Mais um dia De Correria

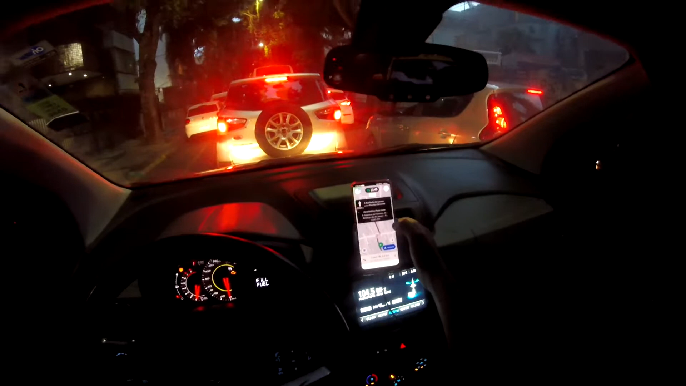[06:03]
primeira cracudinha 13 e 45 tá bom dali do da do fernandes figueira pra cá pra essa rua aqui que eu não sei o nome barão de lucena e agora eu vou ali em frente na 19 de fevereiro só que porra olha o tempo aqui tá falando 3 minutos aqui
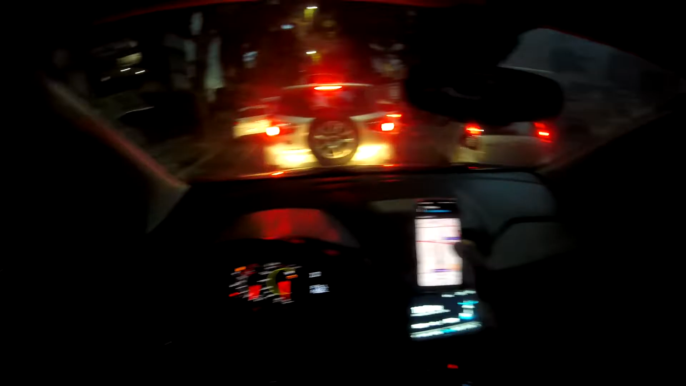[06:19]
7
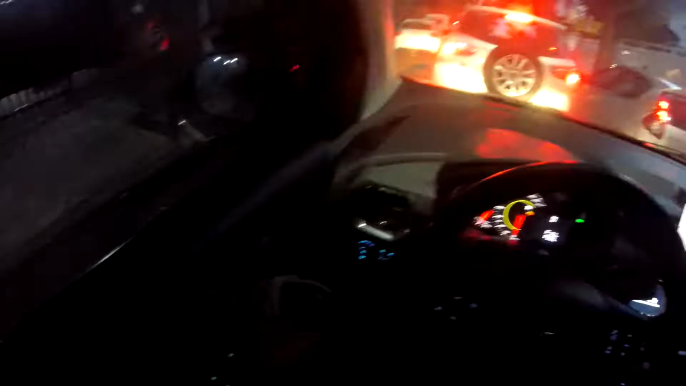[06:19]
a menina queria descer a menina queria que eu fosse pra trás não não não volta foi volta vou pra onde filho não você pode ir pra trás se livrar do trânsito só que eu fui lá tá brigado mas não tem que pra frente mesmo a corrida pra lá
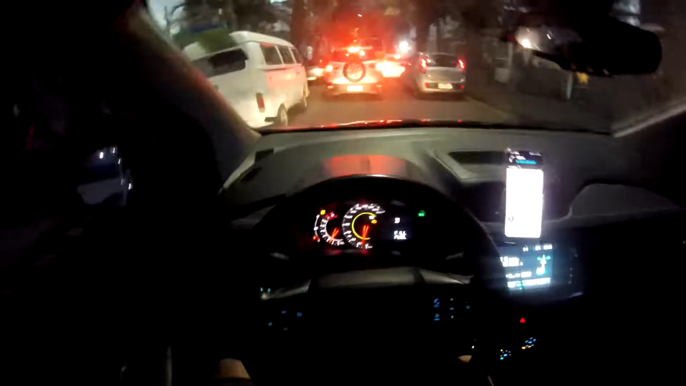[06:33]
a intenção foi boa só que na prática é da merda e é isso agora vamos aqui tomar 7 7 minutos pra andar 380 metros em 7 minutos dá pra puta que pariu cometeu a mãe é que puta que caralho muita coisa nessa rua é muita clínica muito colégio muito velho